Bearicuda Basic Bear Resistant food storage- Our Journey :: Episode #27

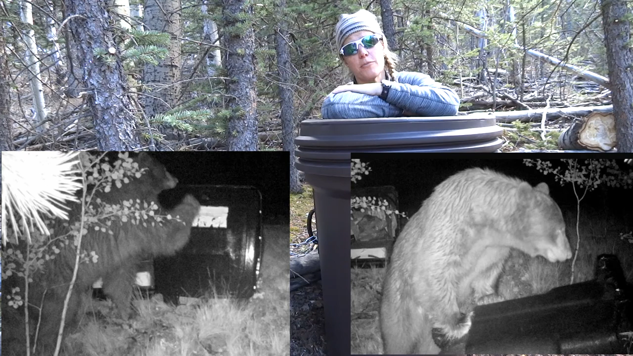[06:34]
pictures of bears you know within it within a mile of here trying to get into people's trash cans and you'll be able to see how big and how massive these bears are I am hoping that you know